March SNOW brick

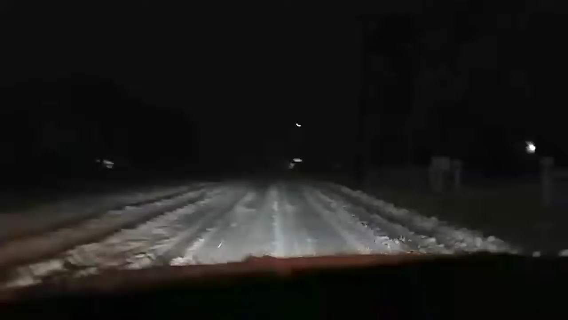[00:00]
Archiello coming to you live from Burnt Tavern Road, Brick, New Jersey New Jersey The roads are terrible, people Absolute nightmare Highly recommend you stay off them Unless you have four-wheel drive And a set of 33-inch mud-terrain tires New Jersey Now The plows are out, however They did not touch the side roads This is Burnt Tavern Road, as you can see I got tire tracks, but no plowage